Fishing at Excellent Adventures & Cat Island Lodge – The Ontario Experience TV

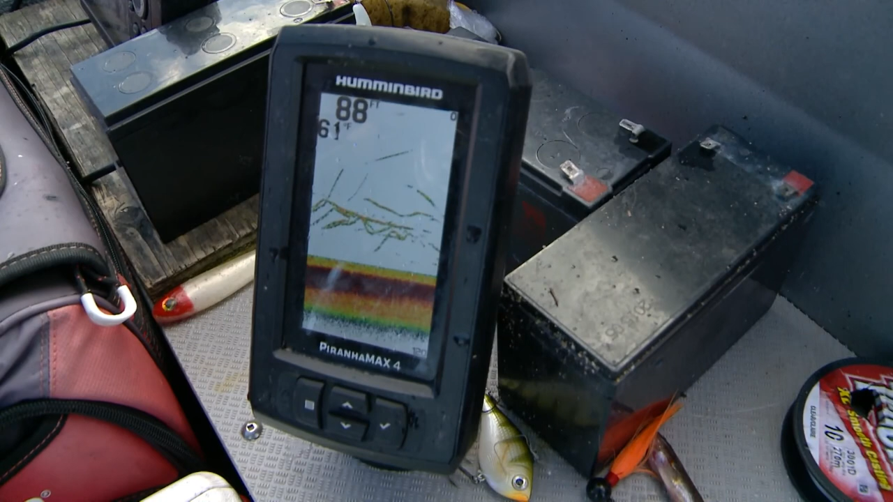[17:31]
Try a green one. Oh, I saw him come up after. Look at that.